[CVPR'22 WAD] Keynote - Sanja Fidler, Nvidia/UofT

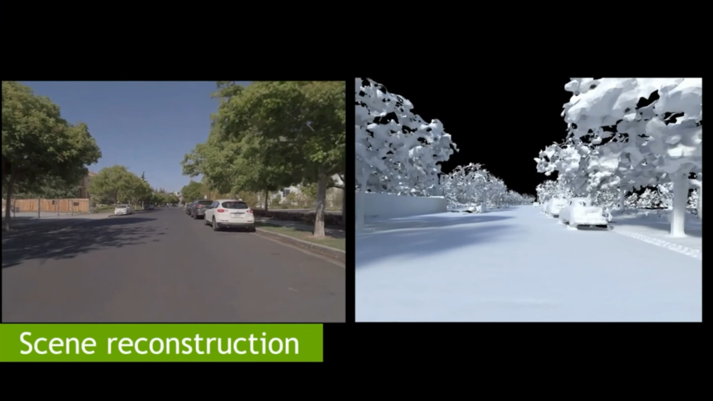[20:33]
reconstructing geometry why geometry because we want to do physics simulation afterwards